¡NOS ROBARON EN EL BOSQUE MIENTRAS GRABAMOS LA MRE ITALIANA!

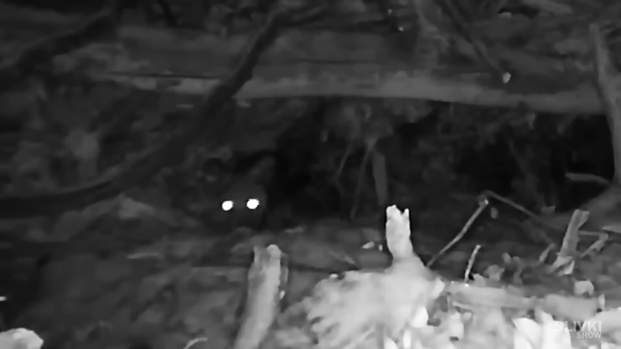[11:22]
¿Qué es eso? ¿Una especie de perro? ¿O un lobo? Pero no viven en madrigueras. Claro, es un zorro. Y es bastante grande. Nos podría haber mordido mucho. Y caminábamos tan audazmente cerca de esta guarida de zorros.
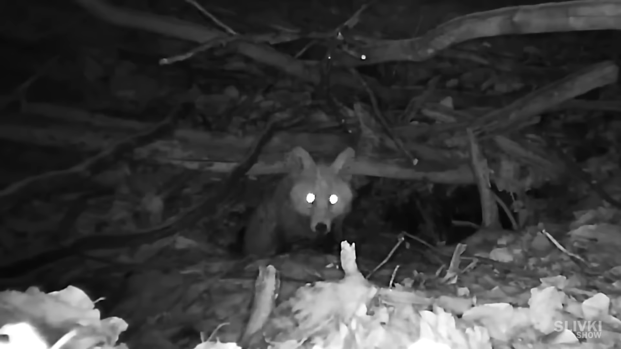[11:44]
En general, este zorro era muy cauteloso y también muy paciente. Se dio cuenta de nuestra cámara y duramente más de una hora siguió mirando por su agujero y también escondiéndose. Y después de un tiempo, con un rápido salto, se perdió de nuestra vista. Durante media hora, no pasó nada. Pero luego hubo algunos ruidos.